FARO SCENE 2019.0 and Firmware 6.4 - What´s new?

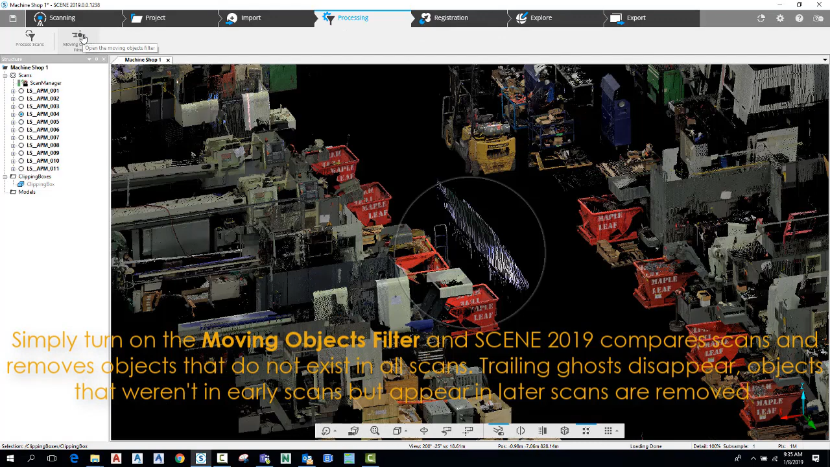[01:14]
scans and removes objects that do not exist in all scans trailing ghosts
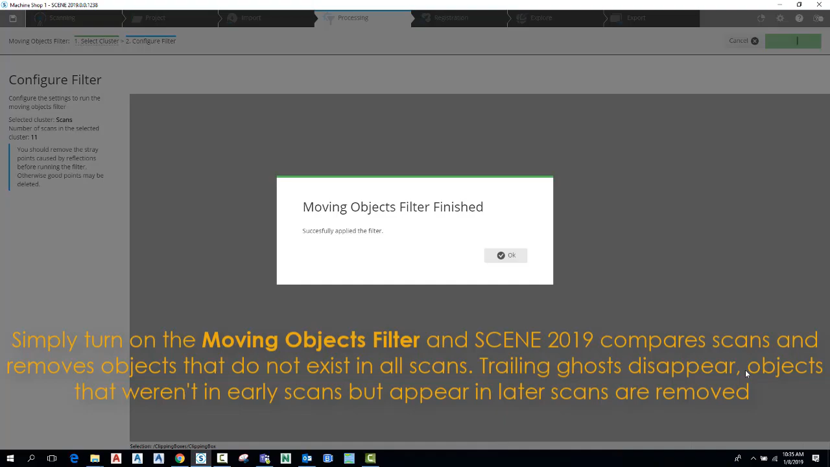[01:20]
disappear objects that weren't in early scans but appear in later scans are
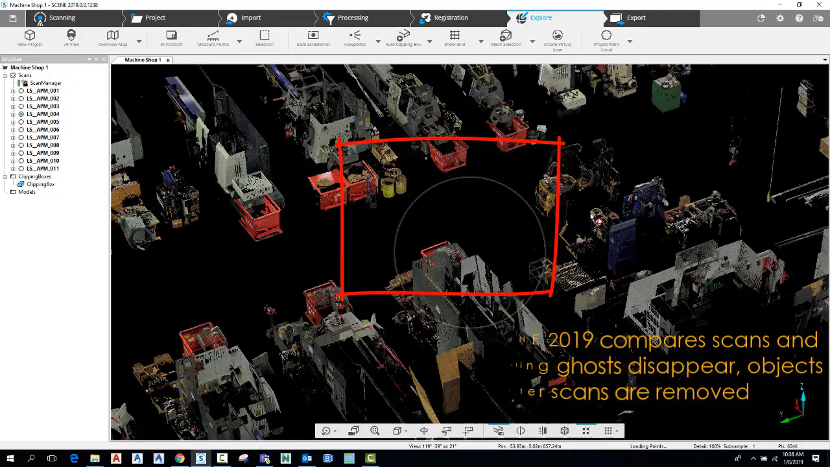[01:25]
removed see our ferro academy videos for in-depth training faster processing
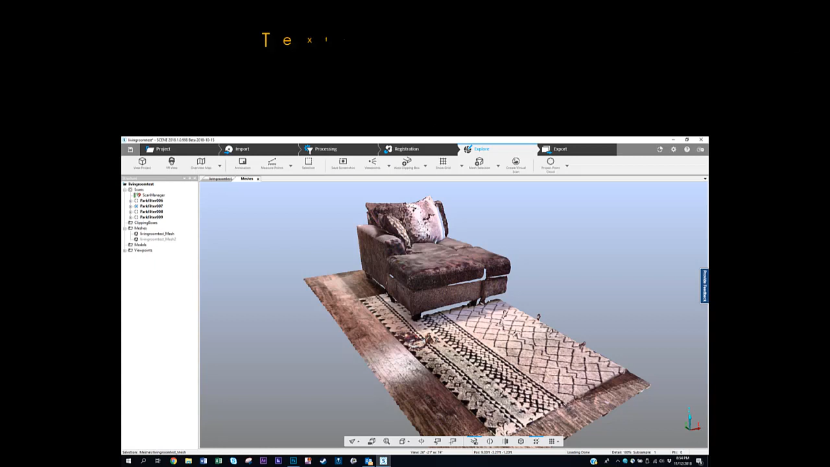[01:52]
meshes scene 2019 now adds textured meshes in addition to vertex meshes textured meshes can be moved copied or exported or exported independent of the point cloud
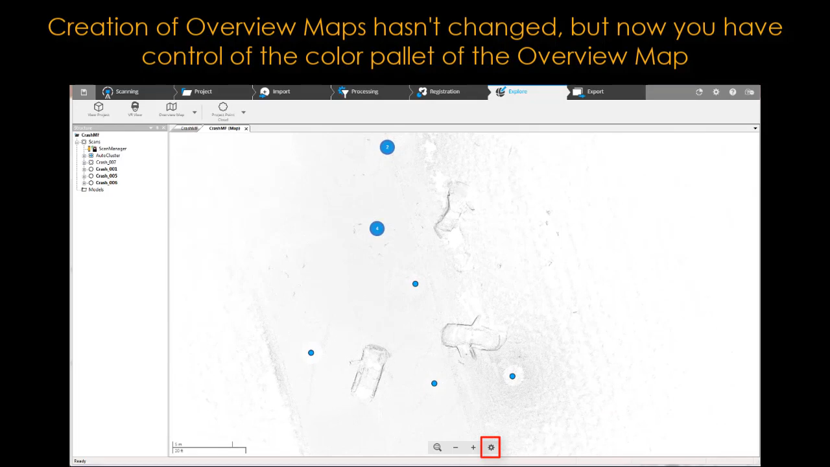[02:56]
here for the overview screen swap out colors for foreground background and scan points so